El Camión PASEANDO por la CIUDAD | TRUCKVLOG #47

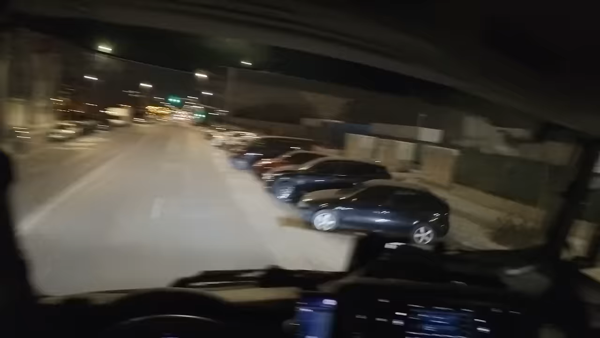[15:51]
La dirección está en el Eduardo Barreiro 104. Bueno, eso es aquí mismo pero ¿por dónde entro? No entiendo. Estoy perdido. ¡Ayuda! Voy a ver un momentito el mapa. Pongo los cuatro intermitentes a ver si de casualidad es aquí en este lugar. Pero no lo creo. No lo sé. Voy a pararme un momentito.
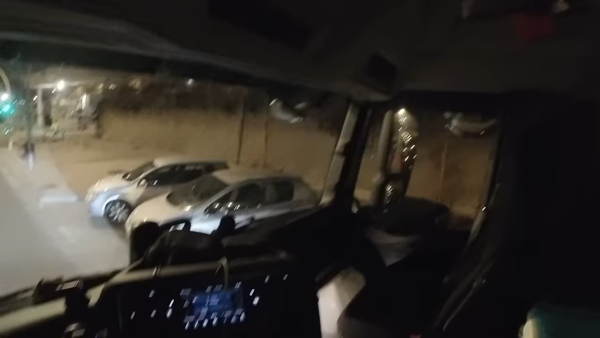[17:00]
Creo que se acaba de subir la persona del coche de al lado. Navegar. Hasta aquí abajo para dar la vuelta. Bueno, vamos a intentarlo.
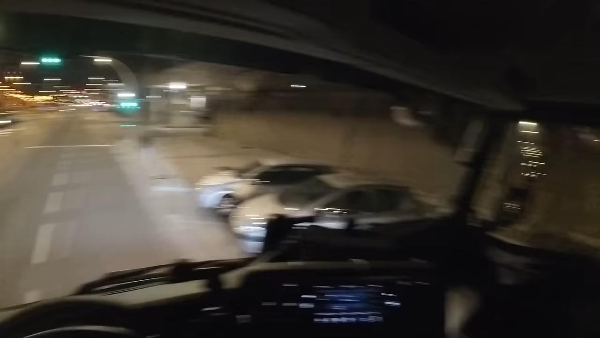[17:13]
Vamos a buscar. Porque por aquí no veo absolutamente nada donde yo pueda hacer un giro. A esa calle me podía meter pero a saber qué hay por ahí o para meterme y que no pueda hacer nada. Un 180 en mitad de la calle tampoco es factible. Meto aquí a la izquierda luego a la derecha. No, no me deja. Bueno, sigamos avanzando. A lo mejor puedo utilizar la gasolinera para dar la vuelta. Porque hay una doble línea continua que no puedo atravesar.
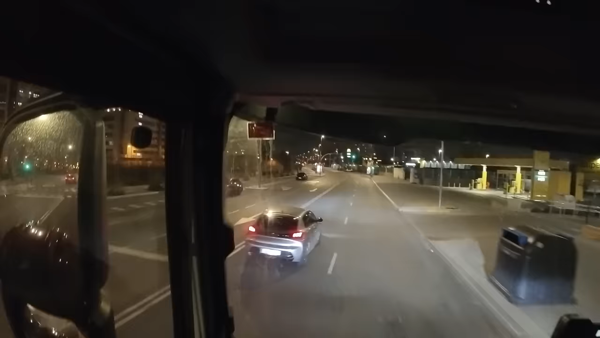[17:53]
parecen líneas discontinuas pero como que eran líneas discontinuas y ya no lo son. Así que no puedo no puedo hacer ahí el giro. Tengo que seguir. La gente aparca de unas maneras. ¿Quieren que yo me lleve los morros de su coche por delante o qué? Tienen medio morro encima del carril por el que se circula. Hay un paso elevado aquí que es lo que pasa por aquí.
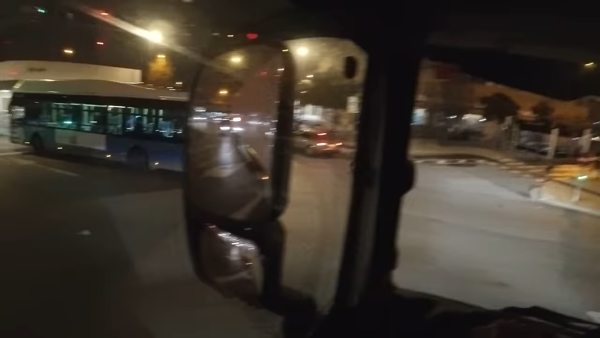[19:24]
He dejado sitio para que puedan pasar por detrás, se pueden meter a mi lado si quieren y nos vamos.
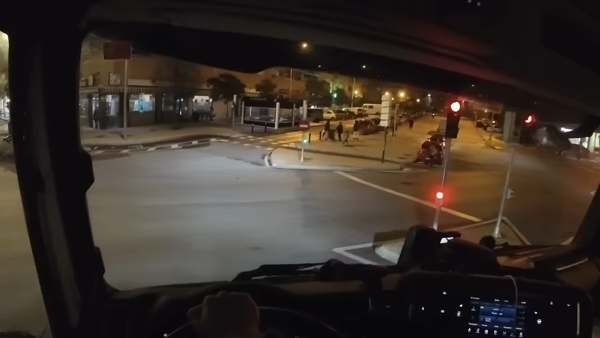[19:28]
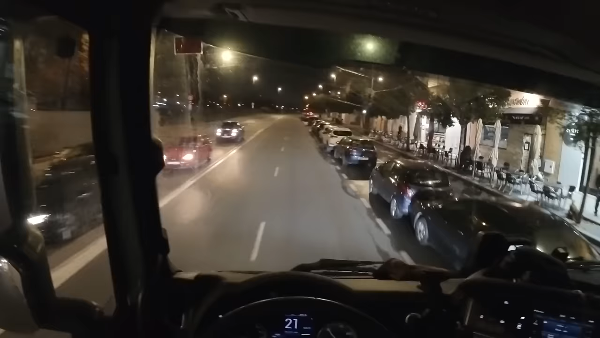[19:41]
Tengo que casi invadir un poquito el carril que tengo al lado porque si no me llevo a los espejos de los coches que hay ahí aparcados.
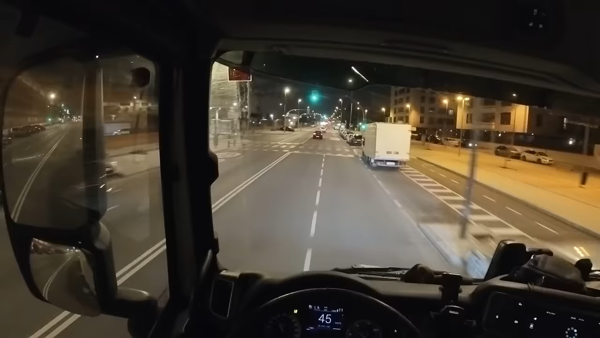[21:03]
Vamos, con cuidado que esta vez no me lo quiero pasar. Ya bastantes vueltecitas y bastante cosa he dado. Pues nada, será la nave de día. Vamos a intentar entrar ahí. ¿Os imagináis que ahora entro y me dicen, no es aquí? Continúe su camino. Pues bien, me pongo a aplaudir con el dorso de las manos. Antes aquí había un stop. ¿No es más adelante? Sí, verdad, la entrada es más adelante. Vale, otra vez freno.
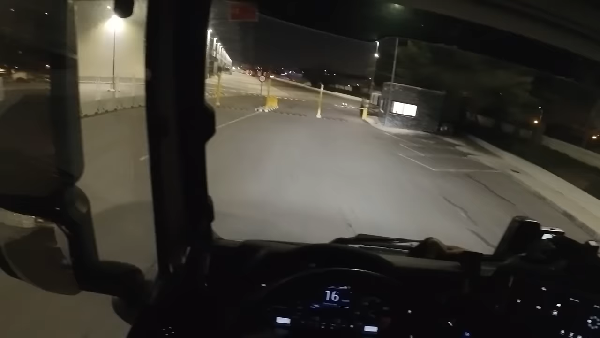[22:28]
Ahora os aviso, gente. Pues bueno, gente. Resulta que sí que es aquí.
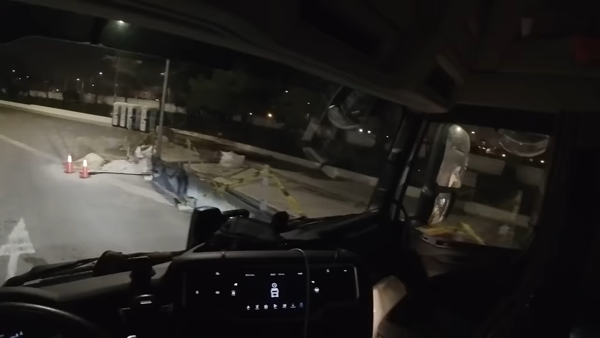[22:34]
Me he registrado, le he dado mis datos. No me ha pedido nada en referencia a la carga. Pero sí mis datos y la matrícula del camión. Me ha dicho que esos muelles que hay por allí al fondo son los de la empresa donde yo voy a cargar. Así que vamos para allá. Me pararé con el camión en algún lugar donde no moleste y me bajaré a buscar algún responsable. A ver quién me da muelle.
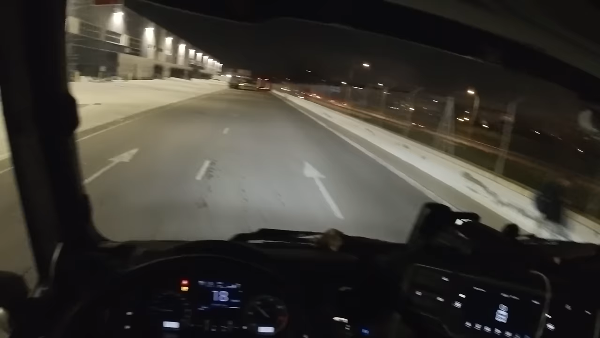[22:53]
Por el momento son las 8 y 53, así que tarde no estoy llegando. El Ibeco sigue pensativo, mírale, con su relojito. Y nada, no sé por qué aquí hay un montón de camiones parados. Quizás yo me debería parar igual que ellos. Y voy a ir a ver si pregunto. Me han dicho que del 1 al 4 los muelles, por aquí está el 8, así que un poquito más adelante.
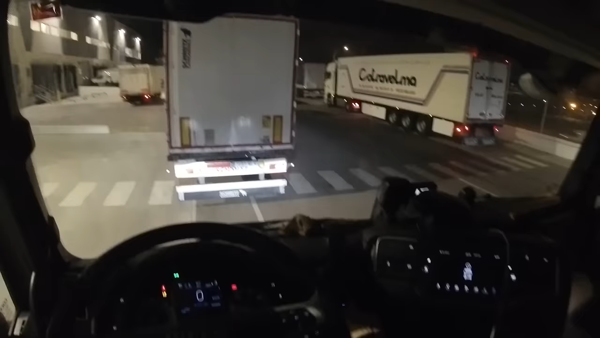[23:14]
Pues nada, neutro, paramos motor, otros trabajos y me voy a preguntar.
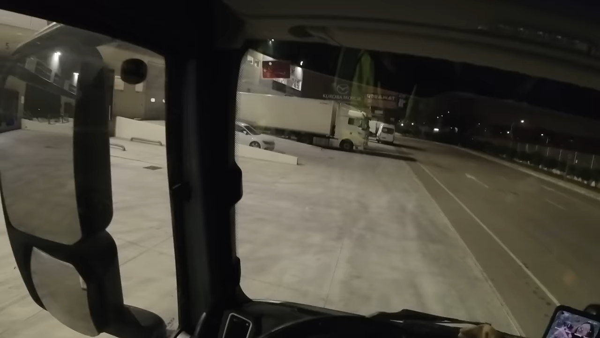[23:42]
Pues nada, gente, no sé cuánto tiempo llevamos esperando ya, pero somos el próximo. Hay dos camiones ahí metidos en el muelle. Después de ellos nos toca a nosotros.
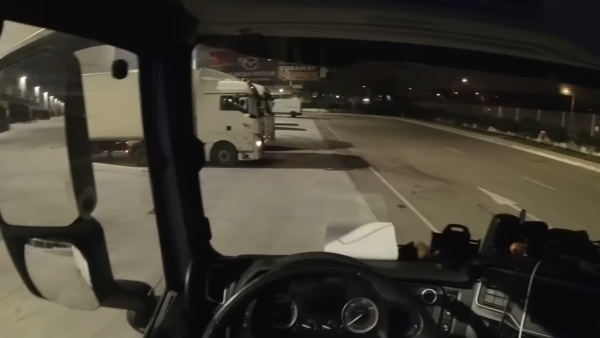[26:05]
y son ahora mismo las diez y cincuenta y uno.
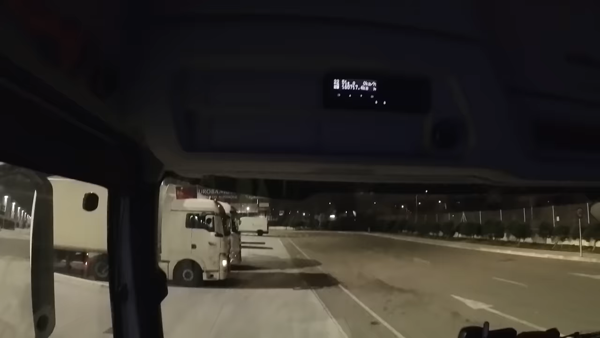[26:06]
Y apenas va a salir el camión tras el cual tengo que acular yo a muelle.
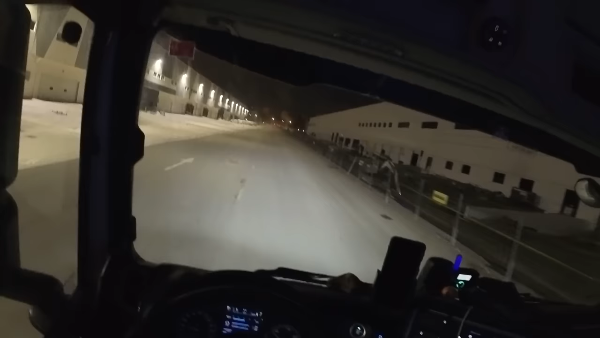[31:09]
Les encanta tener naves logísticas pegaditas, pegaditas a los centros poblacionales, eh. Pero claro, a los camiones tampoco es que nos haga muchísima gracia porque ya habéis visto lo gracioso que es entrar hasta aquí. Sobre todo si es la primera vez que vienes. ¿Está levantando una humareda de polvo ese camión que se ha ido para allá o es su humo? Puede ser polvo porque no sé si estáis viendo la carretera.
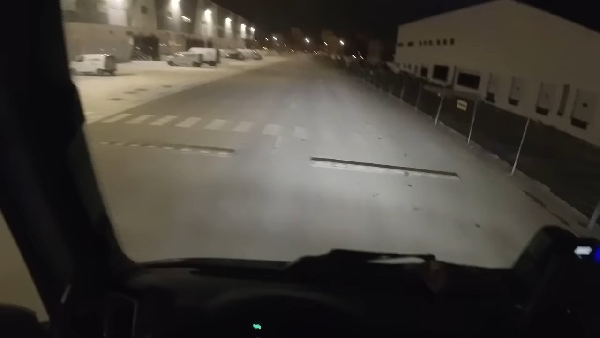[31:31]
Está todo lleno de tierra de que están aquí con la obra en la nave esta que están construyendo al lado. Bueno, por el momento hay un cono aquí atravesado porque hay un bache.